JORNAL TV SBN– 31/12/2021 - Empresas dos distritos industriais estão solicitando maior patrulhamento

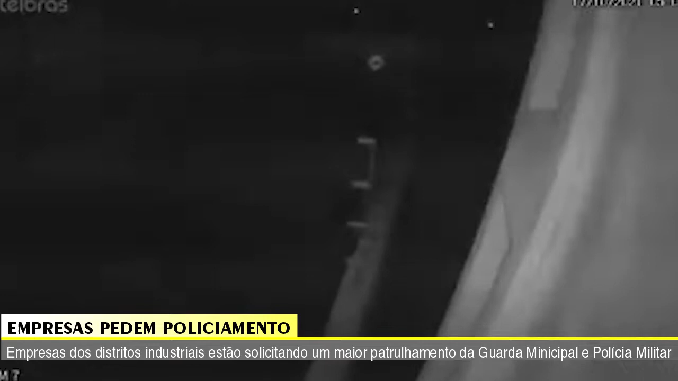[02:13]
Nas imagens é possível ver os ladrões entrando com a maior tranquilidade e agilidade,
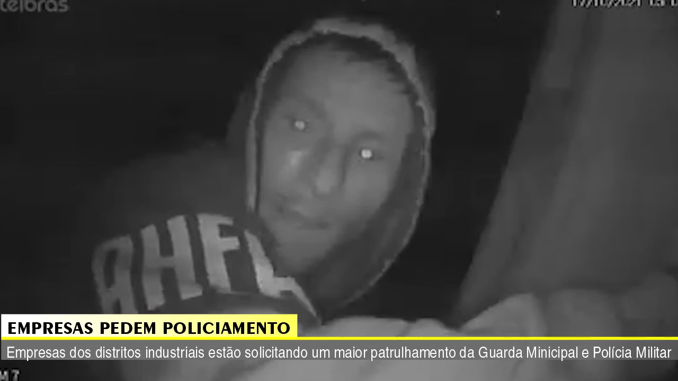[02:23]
né, prática, para desconectar os cabos. Empresas que tiveram, inclusive, seu funcionamento prejudicado com a prática de furtos.